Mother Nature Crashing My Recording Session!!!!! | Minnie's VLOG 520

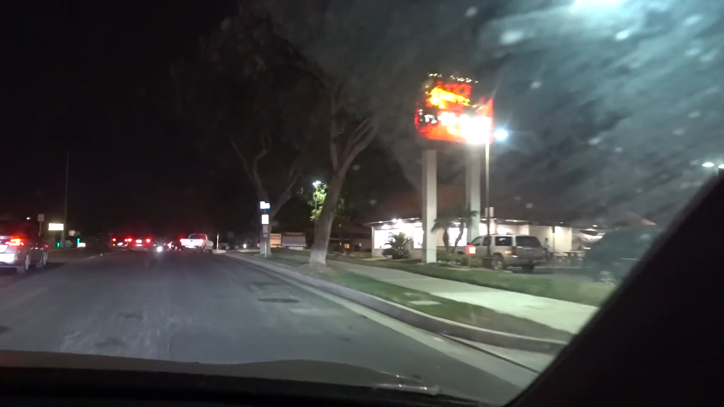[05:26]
Alright, here we are, in and out. Let's get a burger grub on. Do you want tomatoes?
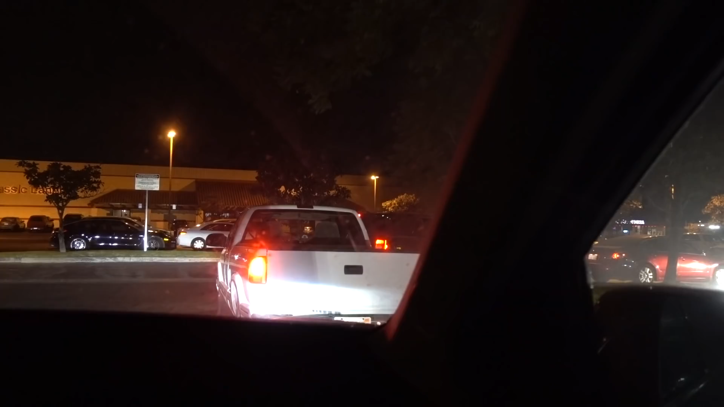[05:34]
Dang, look at that long line wrapped around.
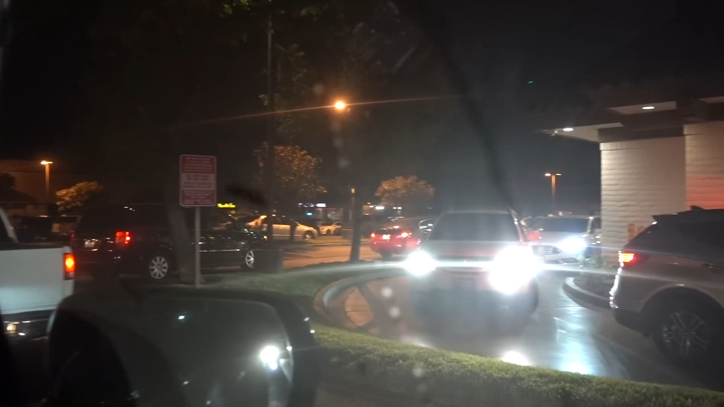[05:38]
Goes there, and then back around here, and all the way this way.
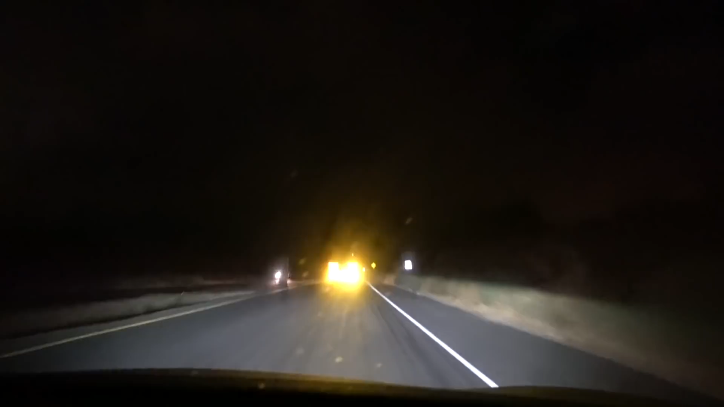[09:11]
On our way home, and who needs lights when you have this car in front of us that's just leading the way in the dark? Thank you very much. It's bright because of my headlights. Oh my goodness! Look at the rainstorm! Winter is coming. Do you know where that's from? Winter is coming.